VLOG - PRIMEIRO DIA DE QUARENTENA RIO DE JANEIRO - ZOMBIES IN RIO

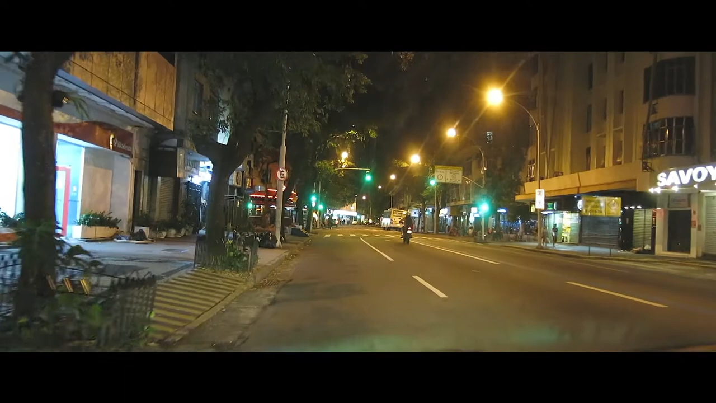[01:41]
Eu estou numa das avenidas mais engarrafadas e cheias da Zona Sul, que é a Avenida Nossa Senhora de Copacabana, e está tudo vazio.